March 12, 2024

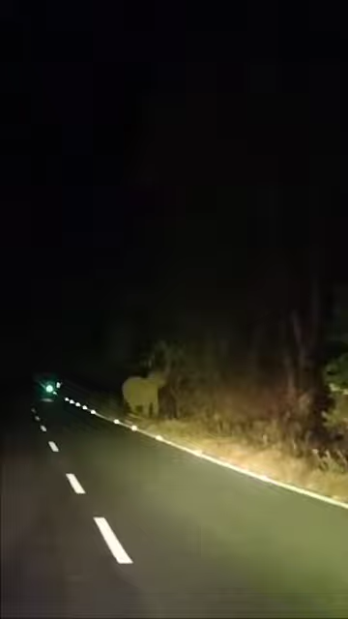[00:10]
ছোট আছে, ভয় লাগে, বড় আছে নাকি? থাকতেই পারে না, থাকার কিছু নেই। কিছু না, গাড়িটা না এমন ভাবে দেখতো শোনো।